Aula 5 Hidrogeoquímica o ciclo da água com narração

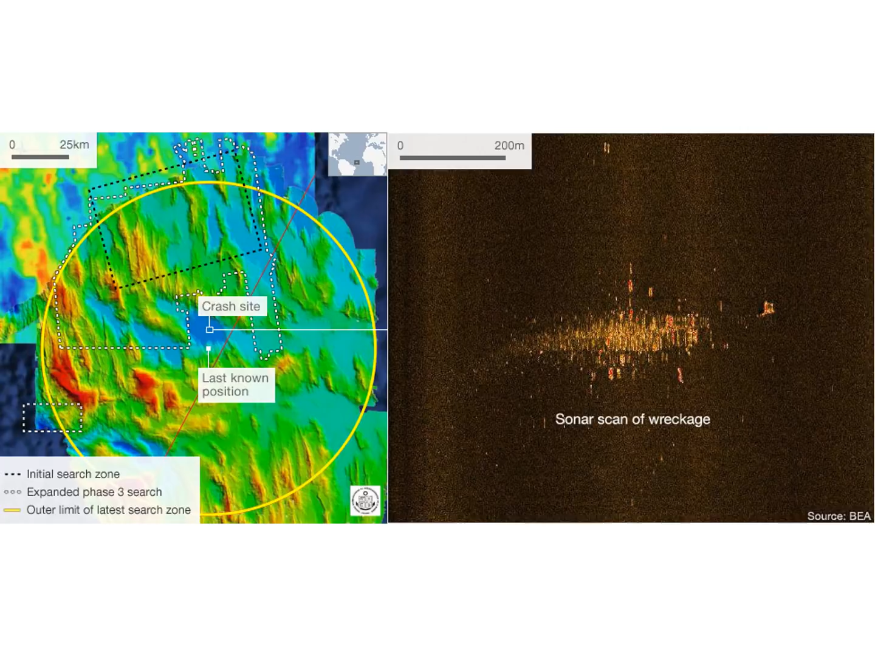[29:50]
e aqui as partes do avião que foram encontradas aqui no fundo do mar então